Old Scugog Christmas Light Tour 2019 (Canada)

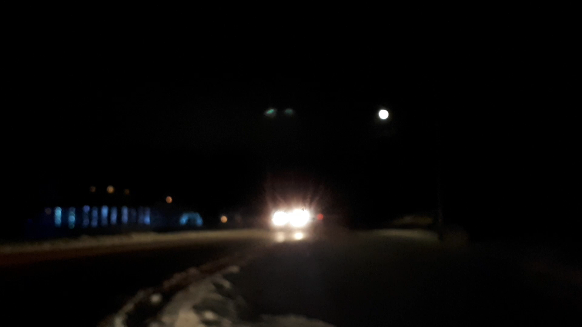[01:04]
near Bowmanville and as we come across you'll see these leather houses this is where all starts so many cars come down here it's crazy yeah
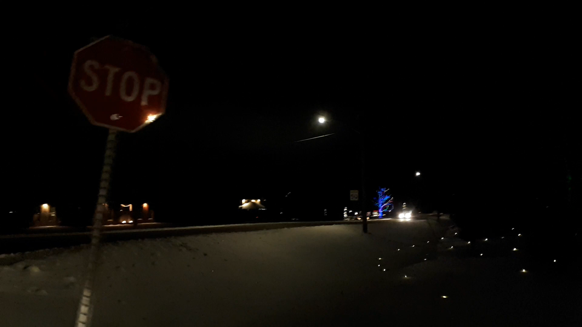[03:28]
fresh snow and we'll take you down guys this goes on like for a little bit here. There's a bunch of places. Santa Vici coming down the snow hills tonight. Santa Vici. Just wait guys. I got some gems up in here.
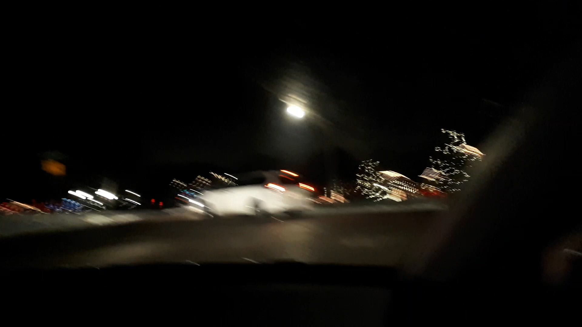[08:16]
Turn your lights on Go the right side cuz that's straight jingy fun the street change Love this place.